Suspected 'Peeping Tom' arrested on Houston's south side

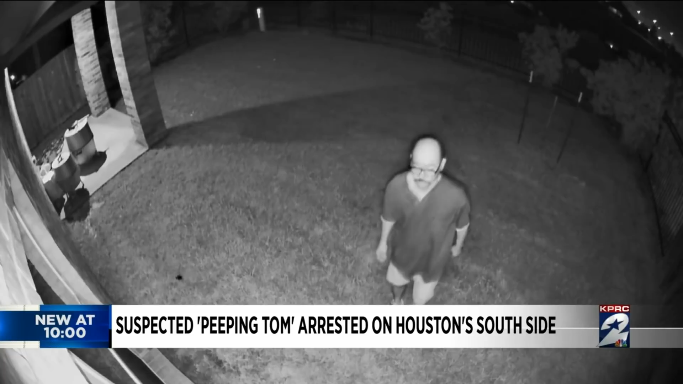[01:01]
can imagine it's been a hot issue carlos acosta says the neighborhood was uneasy my wife was like check all the doors and please make sure the lights are on or three days later this